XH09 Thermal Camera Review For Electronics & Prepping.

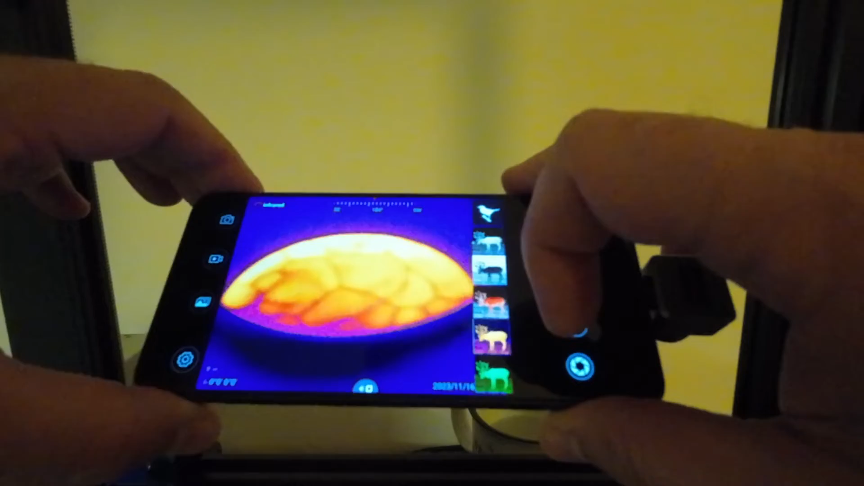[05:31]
the orange colors and we have the green mode so I prefer this one once again so
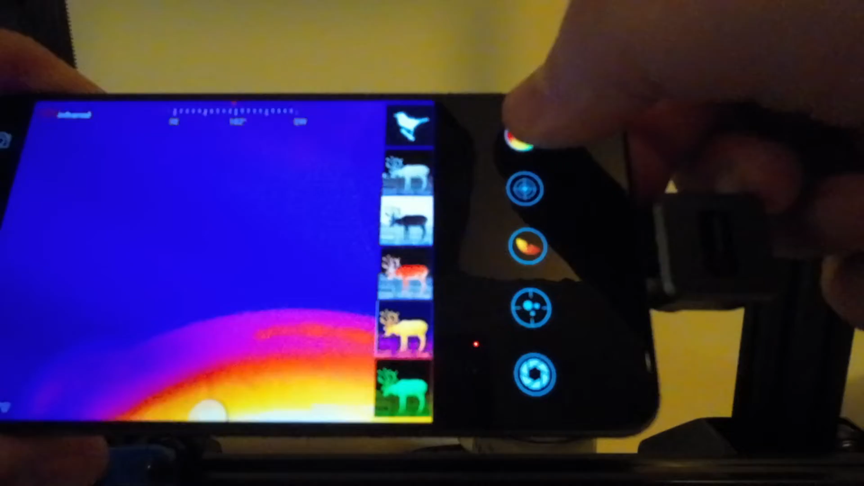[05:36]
you can choose different modes and we have a crosshairs here
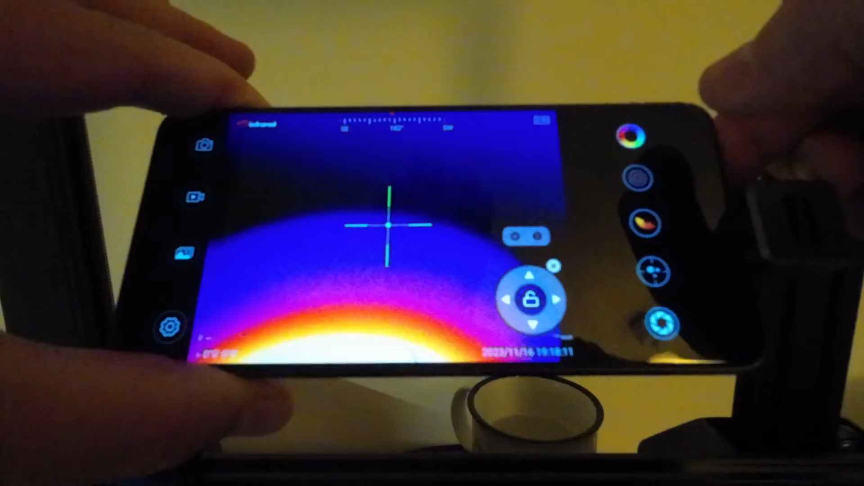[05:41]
different settings for the for the colors here
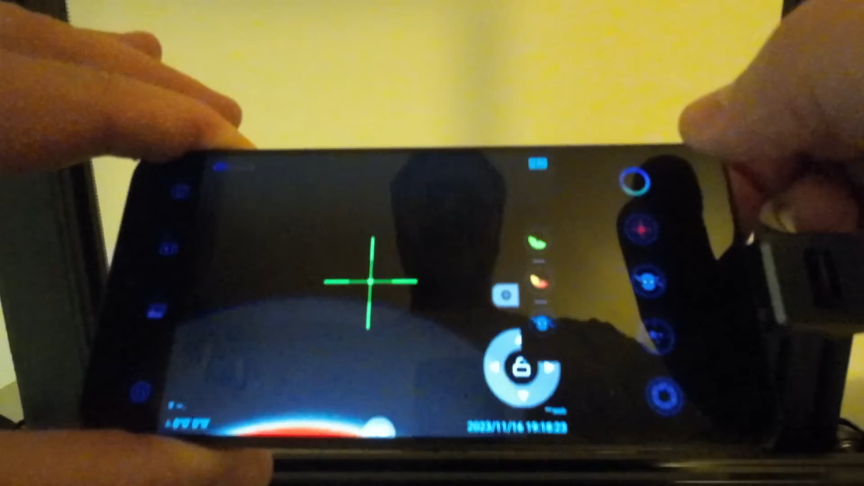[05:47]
we have the temperature
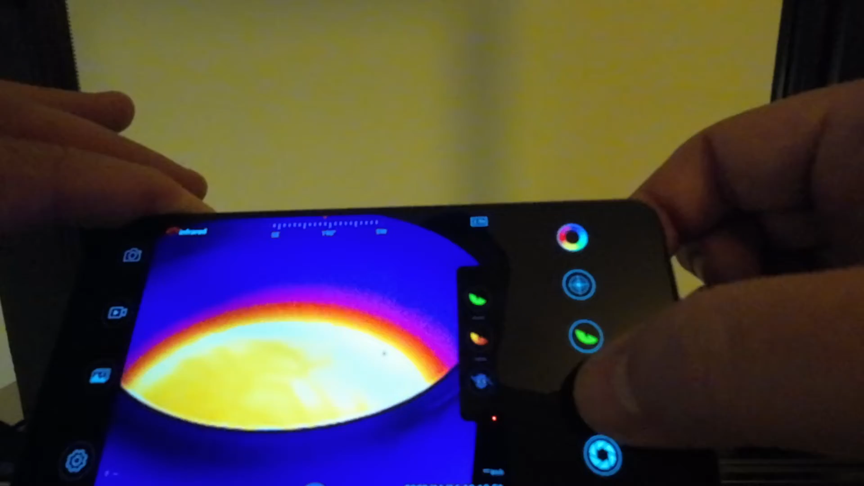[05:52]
and of course we can take
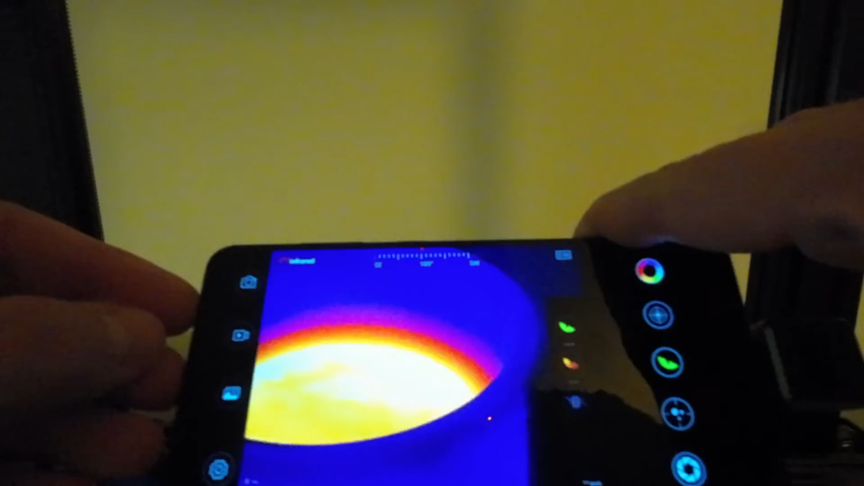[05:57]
photos here and videos and you have access to the settings